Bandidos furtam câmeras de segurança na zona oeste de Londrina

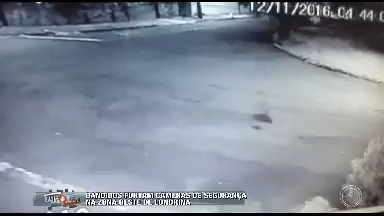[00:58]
Não contente, ele atravessou a rua, escalou um poste de quase três metros de altura e furtou a câmera de uma outra casa. A ousadia desse rapaz revoltou os moradores do bairro.